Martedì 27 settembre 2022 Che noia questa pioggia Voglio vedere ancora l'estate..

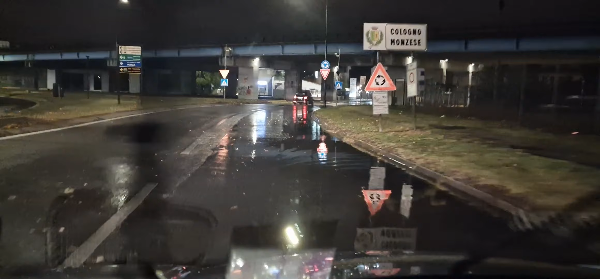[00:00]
Figa, qui la sesta ha diruviato, tantissimo diruviato Figa, è tutta allagata qua
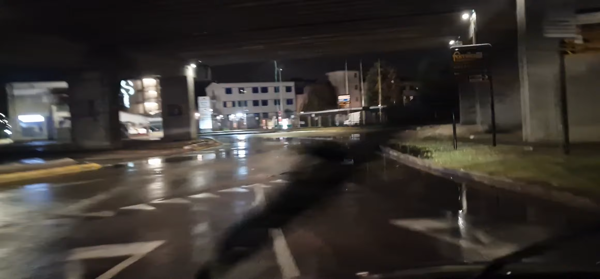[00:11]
Figa, è tutta allagata Martedì 27 settembre 2022
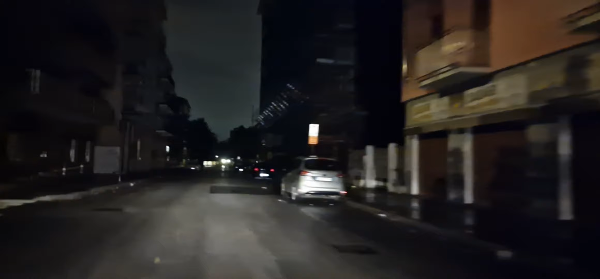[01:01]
Qui così è stata la corrente saltata Siamo a Cologno siamo
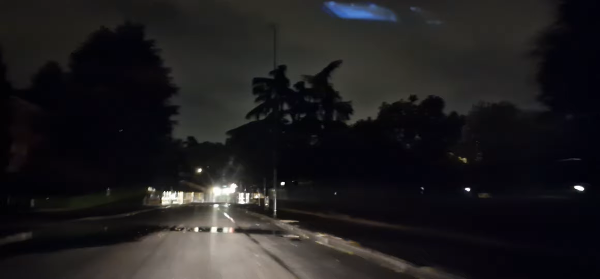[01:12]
Figa, è una bella potente venuta la pioggia qua Ha fatto saltare tutte le luci La corrente talpugna
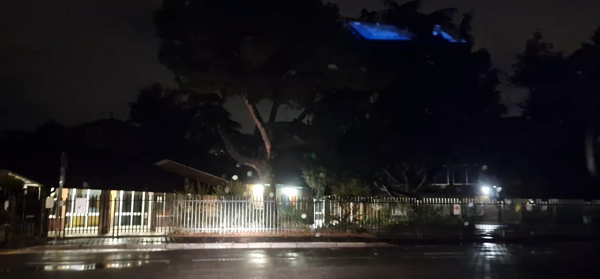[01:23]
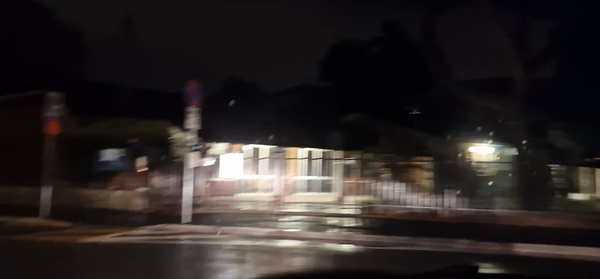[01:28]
O sono finito O a sinistra O a destra O su Vediamo Ma qua c'è la luce Qui la non c'è la luce
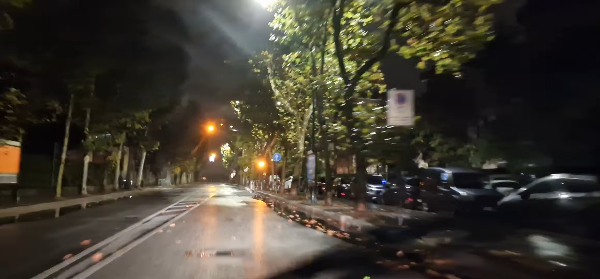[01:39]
E ricomincia ancora a piovere Qui è alzo l'oro il ruolo gane è arrivato giù ora ci sono un 13 gradi minimo qui c'erano le lavori in corso c'erano le lavori in corso non piove più piove non piove piove non piove che tempo tutto strano ma ancora i lampi chiedono
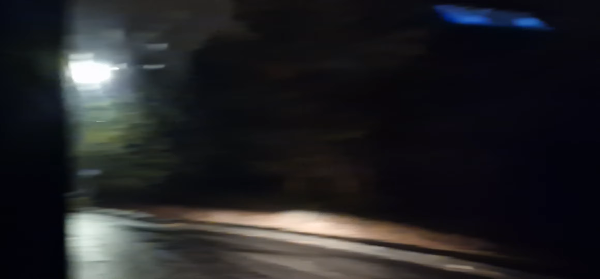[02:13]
che eravamo dentro il cinema eravamo